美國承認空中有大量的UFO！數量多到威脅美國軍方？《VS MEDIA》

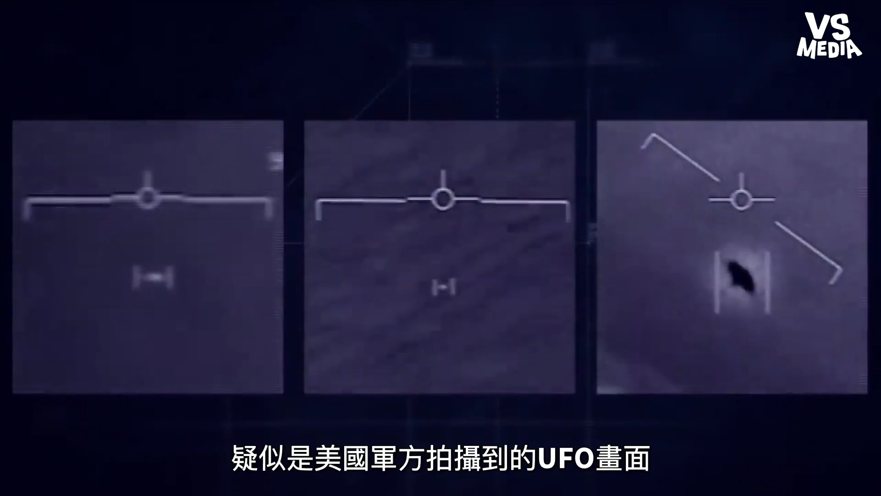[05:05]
西元2017年美国媒体忽然曝光了三段疑似是美国军方拍摄到的UFO画面当画面公布以后舆论立刻分成了两派一派人认
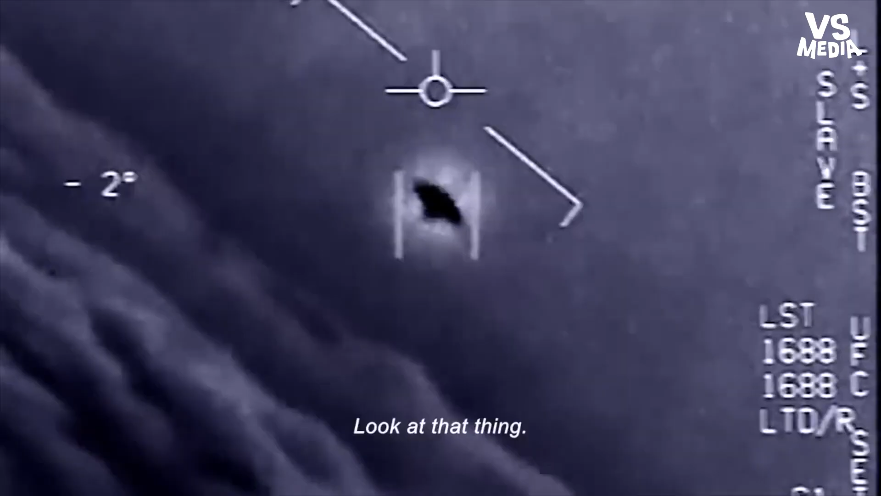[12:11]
但画面里的UAP90度倾倒时不但没有坠毁甚至
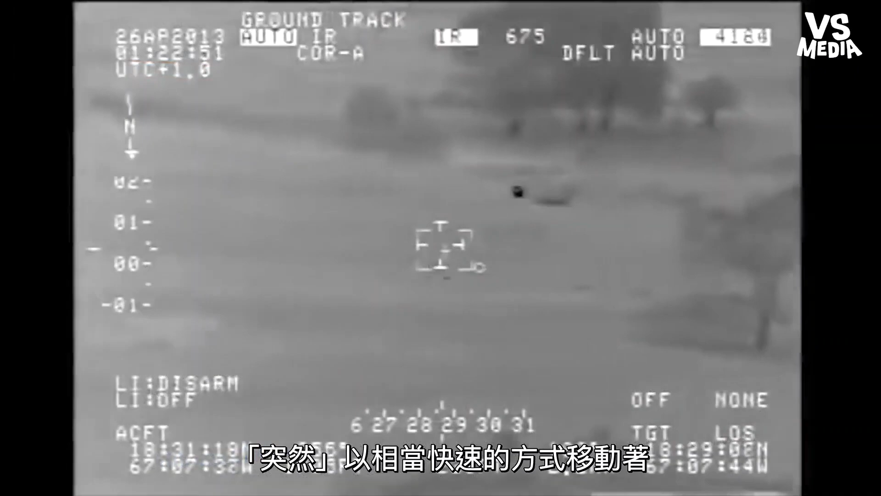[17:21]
快速的方式移动着大家知道吗对于一向只会说UFO事件是气象球的美国来说要